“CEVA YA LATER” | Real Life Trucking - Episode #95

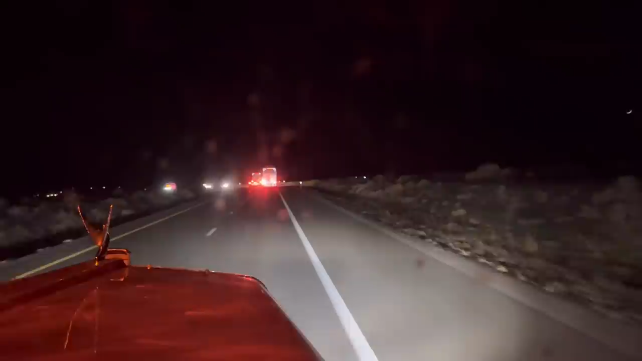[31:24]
And oh, man. It was like 22 minutes, 24 minutes here. I think they all went to the left lane now. Well, good thing we were up front because we were, I bet you this is backed up for miles now.